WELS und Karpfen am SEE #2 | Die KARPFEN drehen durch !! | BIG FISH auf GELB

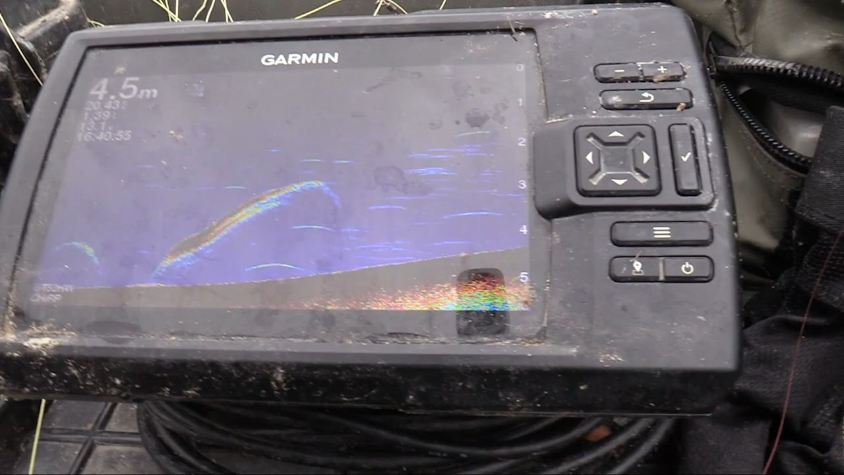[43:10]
On screen: depth 4.5 m
Also das ist nichts Kleines hier. Das ist nichts Kleines. Hier geht die Kante schön langsam hoch.
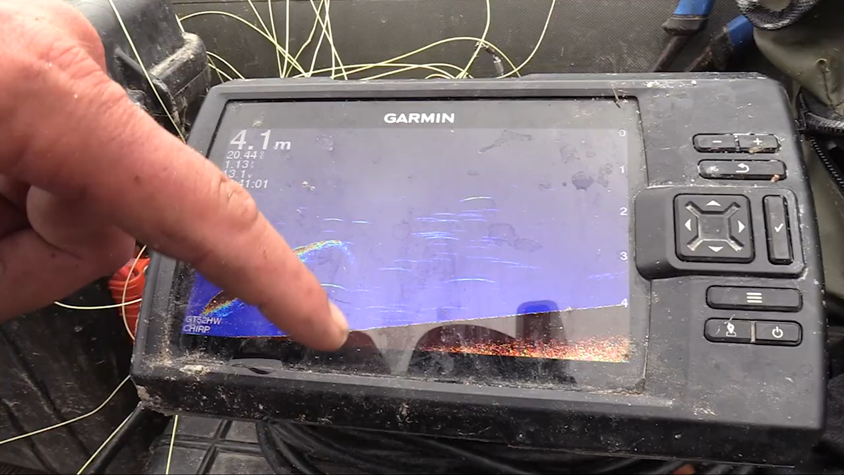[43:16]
On screen: depth 4.1 m
Und da werden wir die erste Boje jetzt nochmal genauer setzen.
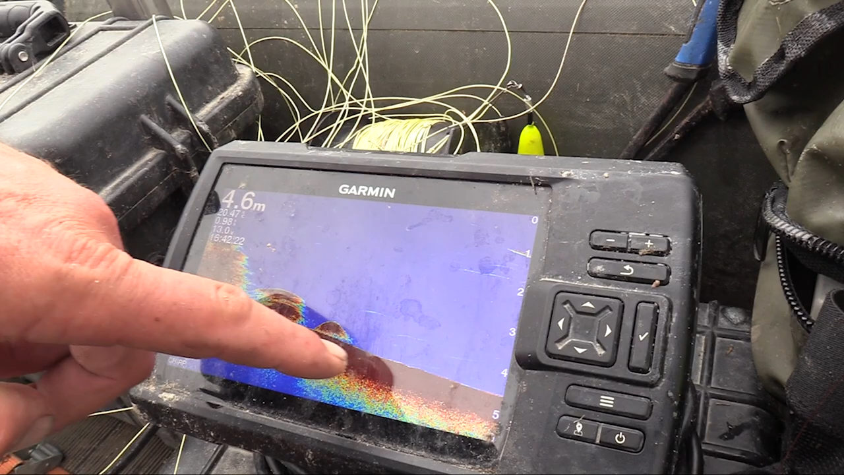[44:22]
On screen: depth 4.6 m
Und hinter den Krautfeldern, da präsentieren wir jetzt unseren Köder. Weil ich vermute, dass die Wälse vom Tiefen an die Uferkanten rankommen.